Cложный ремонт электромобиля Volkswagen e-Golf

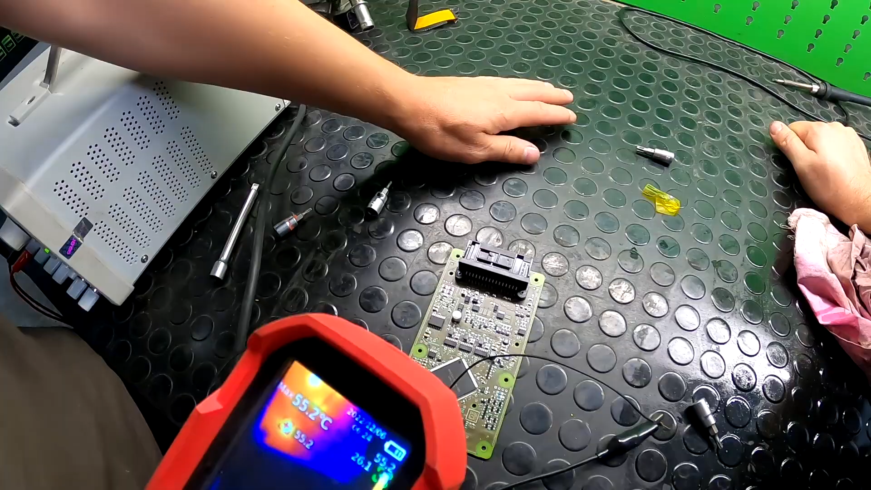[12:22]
On screen: max 55.2°C
я не зарпал еще и демонтовать а вот эти две микросхемы и цей операционный петель его перстанет порядка 1 килоома то будем уважать еще столовца в норме они просто миг уже